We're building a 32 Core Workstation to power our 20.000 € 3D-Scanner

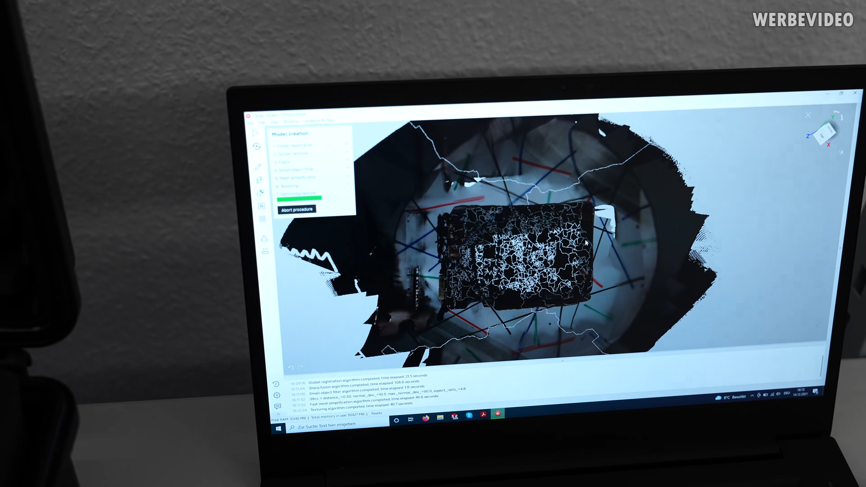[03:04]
the data it has collected all the different images we have about 600 to 700 images to form our 3d model for our